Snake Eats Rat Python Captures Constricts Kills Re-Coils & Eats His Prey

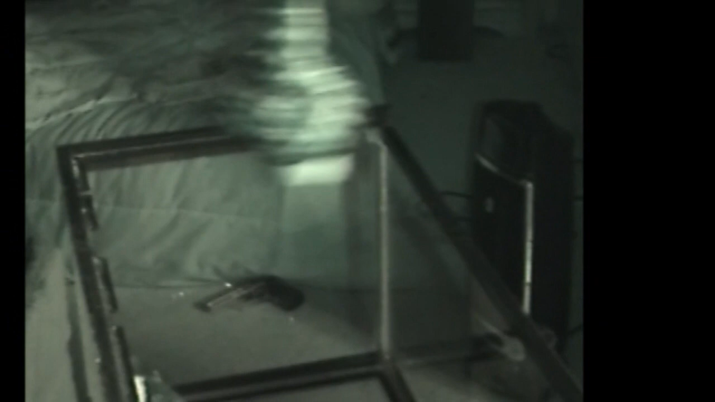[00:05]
With authority. Now he's going to rewrap it. That was freaking awesome.
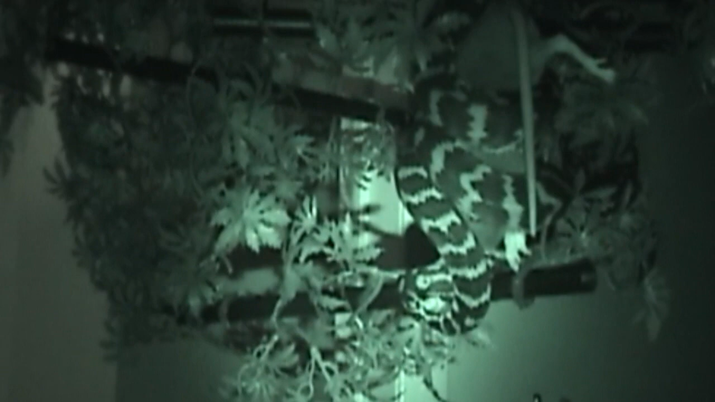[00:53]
Wow. That was pretty freaking cool. Years back where I would literally have to de-latch the snake because he would eat him the wrong way. But that's not going to be the case anymore.
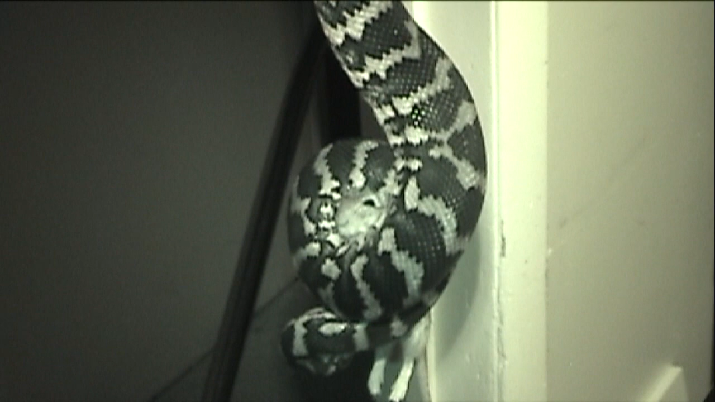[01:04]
He knows that this is too big for him to eat backwards so he's going to struggle until he finds the head. If the snake was younger he would just go ahead and eat it where he bit it but he knows that it's not going to be that easy to take this down so he's going to work himself around until he finds the head or find some way to get that head in first.
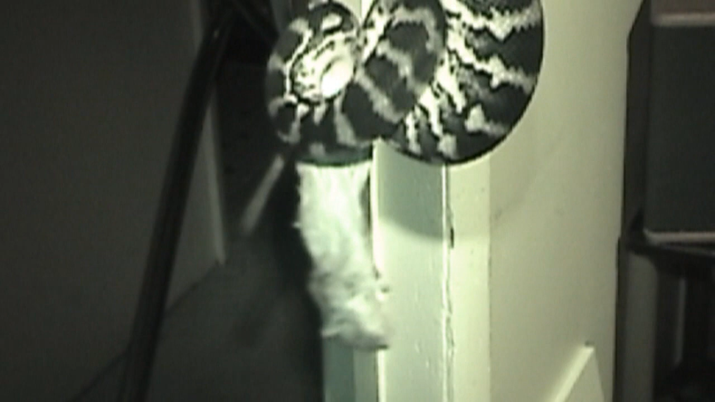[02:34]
There he goes on the recoil.
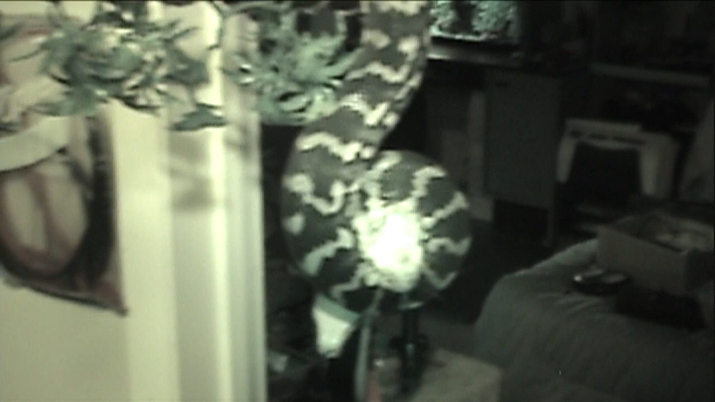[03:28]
out because he knew that that was not the way to approach this.
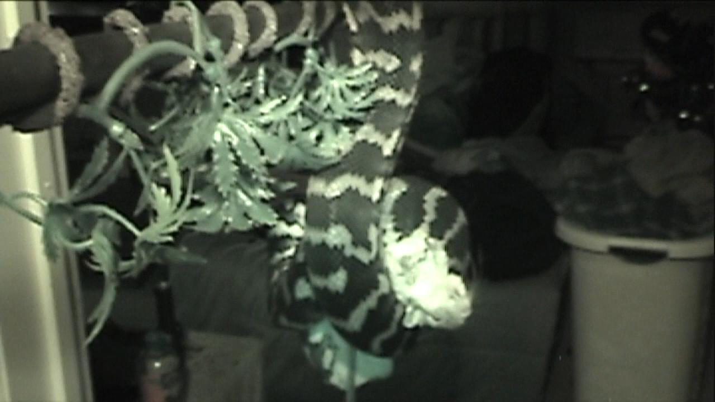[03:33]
You can see a much more exposed head. The snake actually put the rodent into position where he's going to be able to now get a nice, easy feeding.
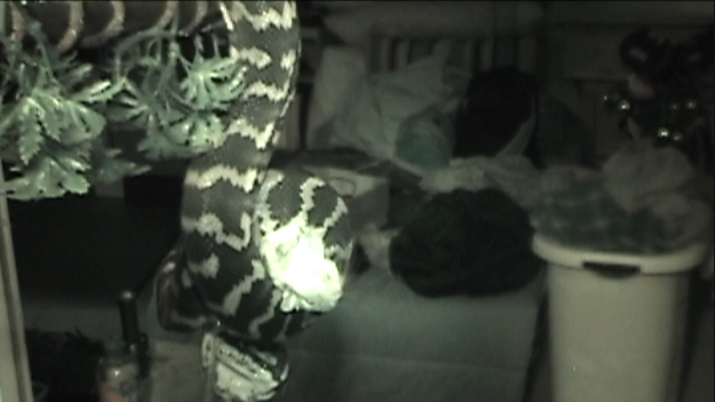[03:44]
Because the head is now exposed, he's going to be able to take this down with the grain of the fur of the rodent.